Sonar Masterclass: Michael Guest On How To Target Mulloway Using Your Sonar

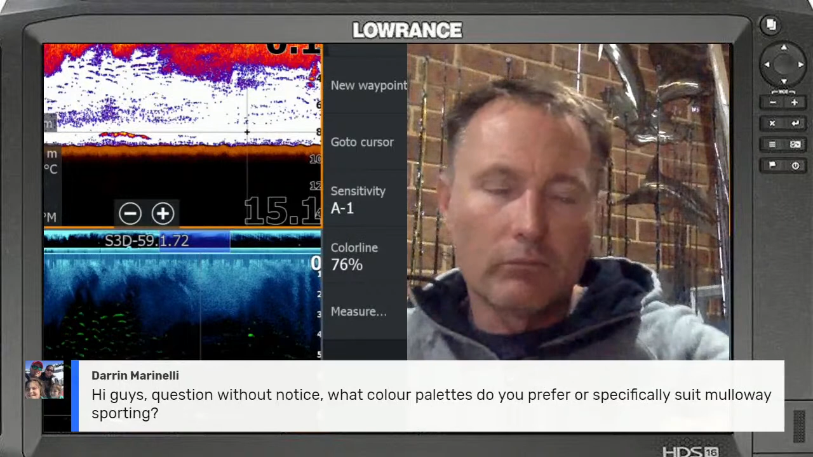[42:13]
and oranges in my conventional sonar and then in down scan i like either the blue or that bronzy color and i love i like the white fisher of earl generally uh the blue one there i've actually got the the fluoro green up so that's you know i use that a little bit as well but my favorite one is probably the white fisher of earl i think it stands out um you know in bright sunny days uh look
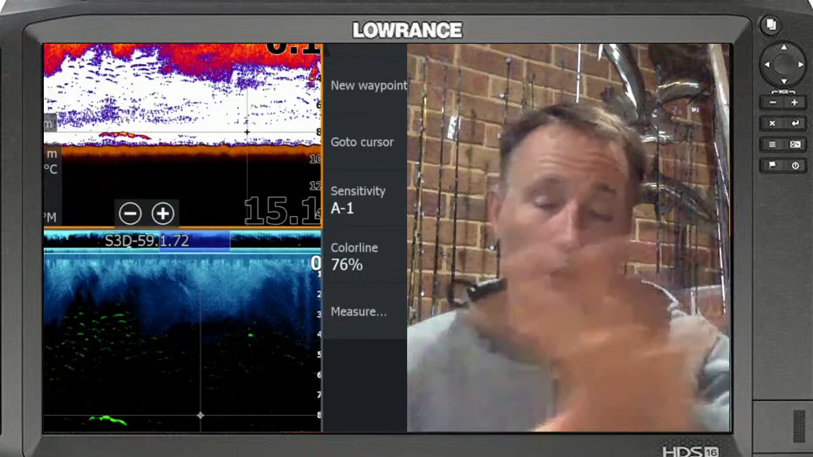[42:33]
the lorencs have got those fantastic uh screens where you can see them with your polarized sunnies on anyway but um quite often i do like white i don't mind that bright green as long as it's a big
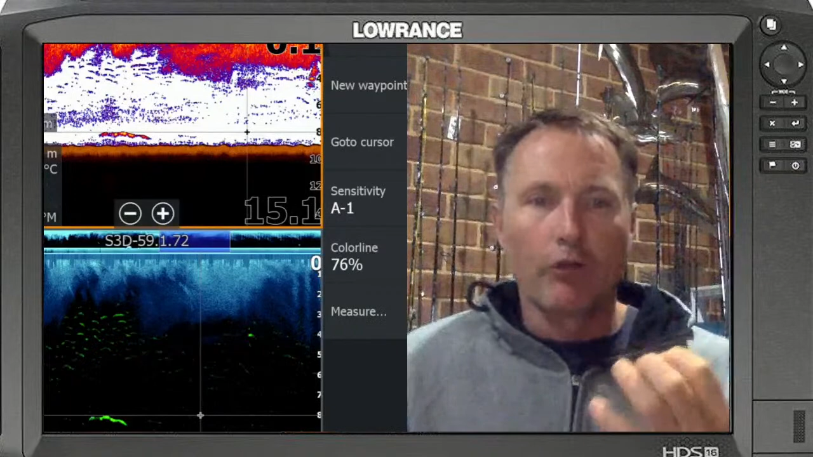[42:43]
contrast between the background i think that's a that that makes a big difference so
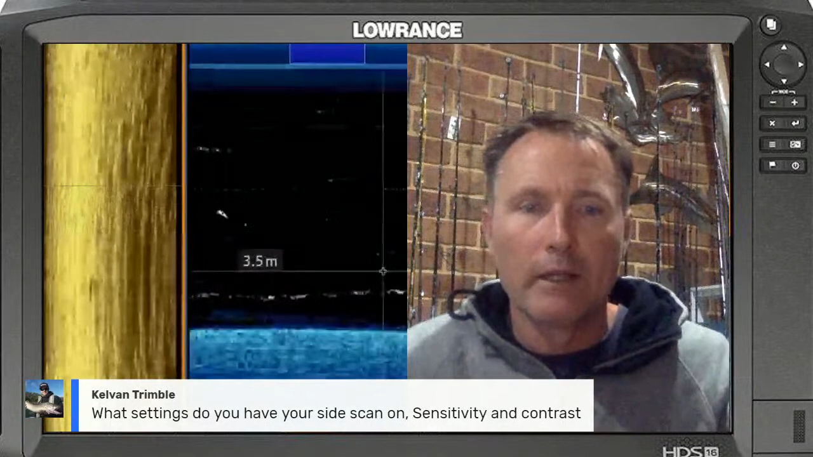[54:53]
as well so um as far as as far as the sensitivity goes
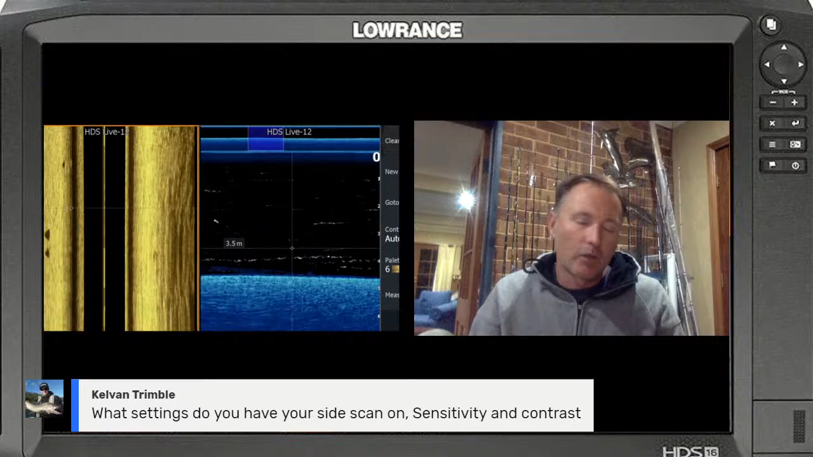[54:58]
or the contrast you'll find if you pull your contrast up too high it'll tend to it'll tend to make uh make uh the background too light and whatever you're going to mark a little bit too light so you might have to pull that contrast back a bit so you get and you can see in that screenshot there now those barra everything's pretty well spot on to get those barra pictures like that on the side scan so so play around but the best thing to do is play around with it at all depends a lot on water clarity and how much water flow you've got the whole and what depth you're in all those things play a big part one
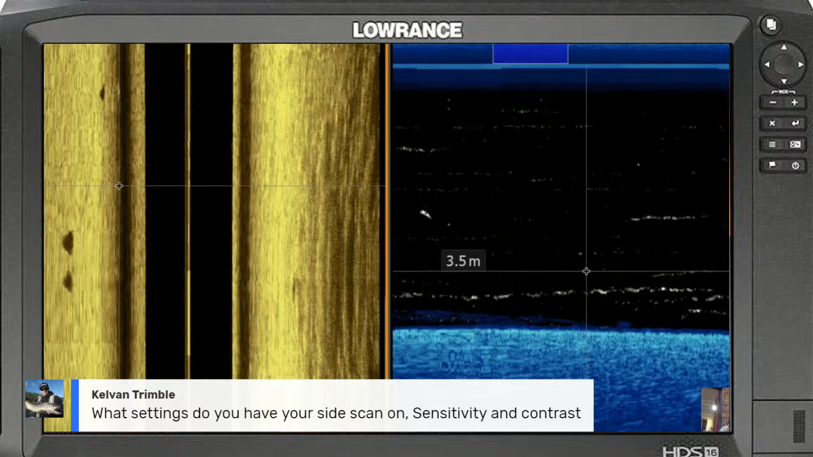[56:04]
that i'm not overly worried about what's what i'm seeing just there i'm more looking out a little bit further which is where those barra are so just really you've got to experiment and that's a big thing if i'm giving anybody a tip with um with using sanders and fighting fish and staying on fish is uh don't you know i've been in with guys before who say don't don't touch the sounder that's the setting i always have it on i go oh man well you're in you're in